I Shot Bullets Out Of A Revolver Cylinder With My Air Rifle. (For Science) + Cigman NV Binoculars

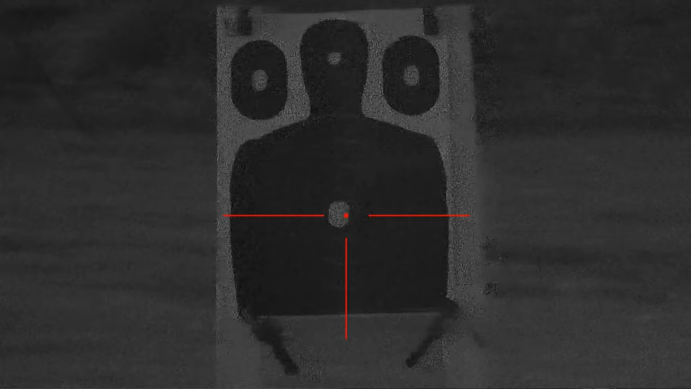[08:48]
All right let me shoot this far right center line.
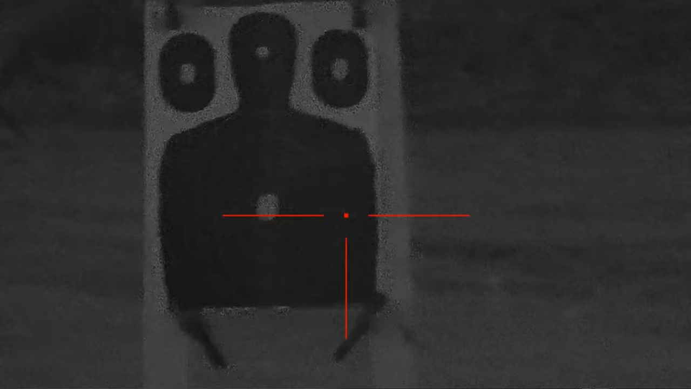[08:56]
I think I'm just a hair to the right.
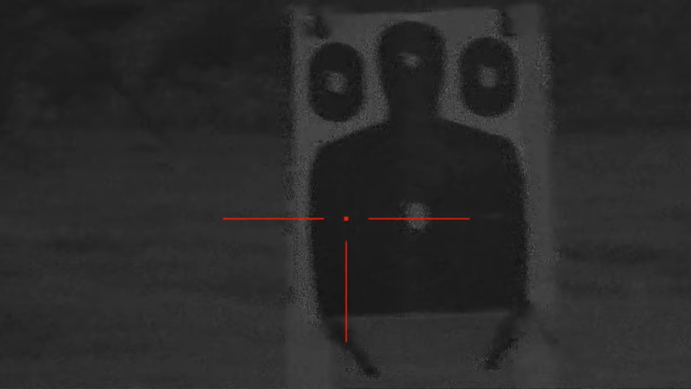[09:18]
Let me zoom in one or two.
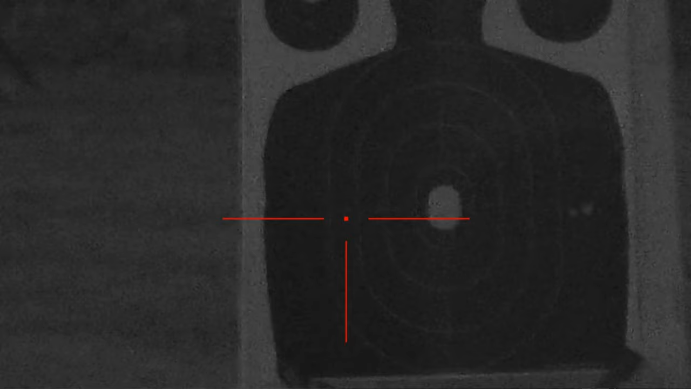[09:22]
I think I went the wrong way.
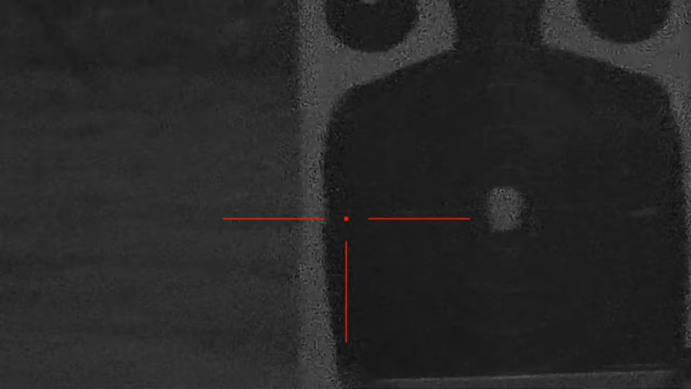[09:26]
My only complaint with this is that it does not have the line where you adjust the reticle and you can see where your pass shot was.
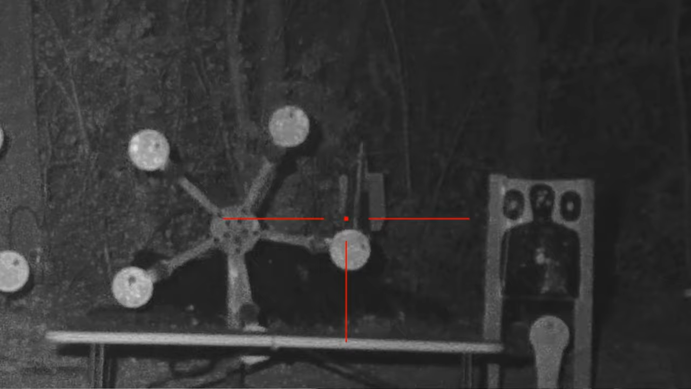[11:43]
I'm going to aim like this high to compensate for the distance, I did not zero.
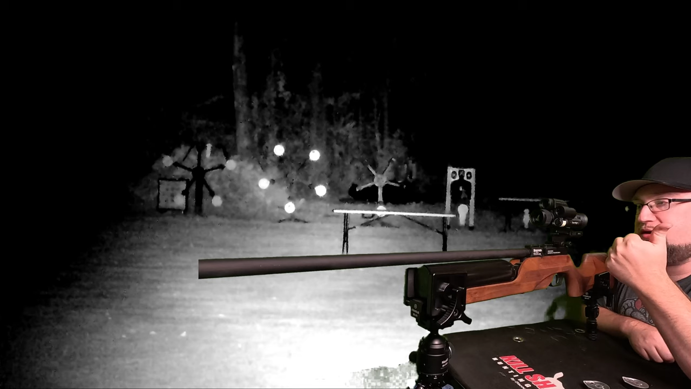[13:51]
So you're getting, I'd say, a decent day scope. There's budget scopes to the glass is going to be much better looking than staring through that during the day.